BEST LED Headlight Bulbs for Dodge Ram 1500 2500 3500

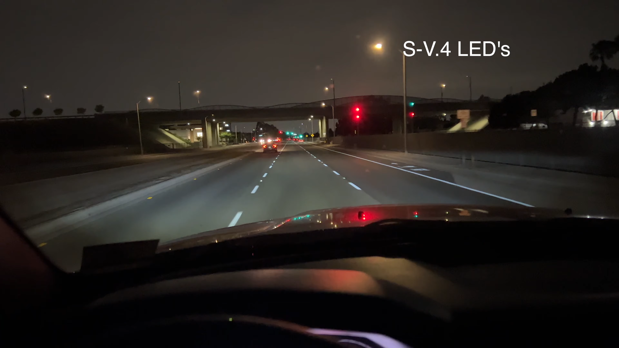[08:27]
Here's how they look driving at night. So far, so good. I'm pretty happy with this. I can definitely tell it's an upgrade for sure. I see longer distance as well as a little bit better close up, but it's not too distracting.